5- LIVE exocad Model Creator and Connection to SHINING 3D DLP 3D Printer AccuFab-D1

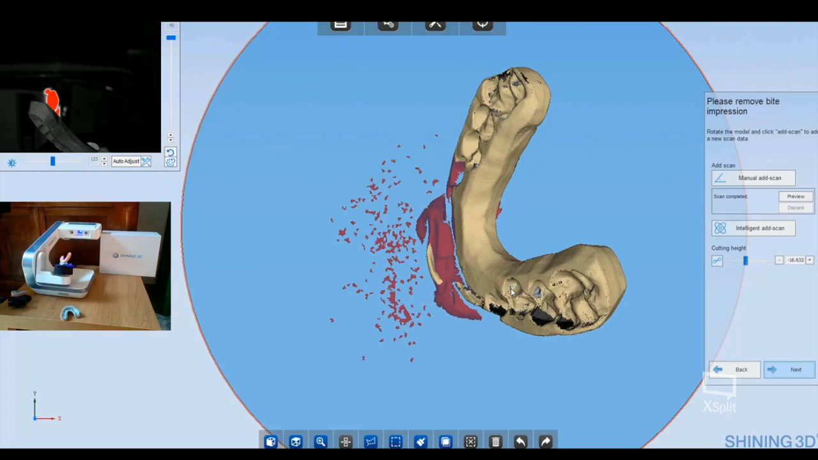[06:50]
The aim of this step is to have a mesh, a surface for registering
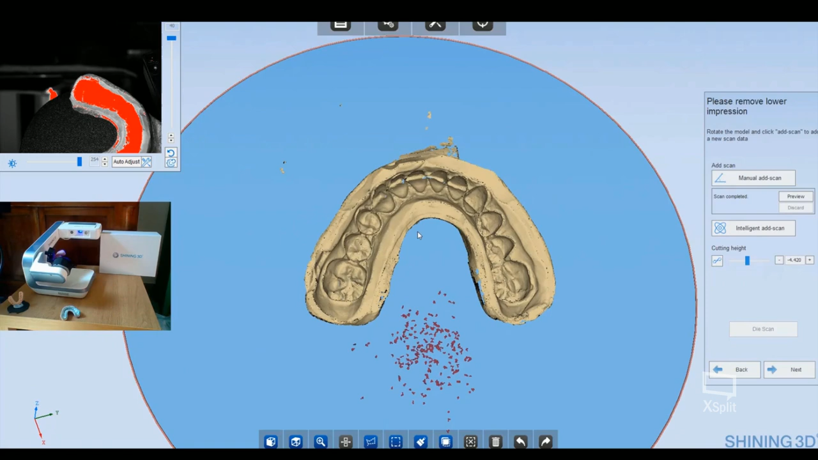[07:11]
and thanks to the intelligent add scan feature, I can select the part of the surface where I wanted to add the other acquisitions,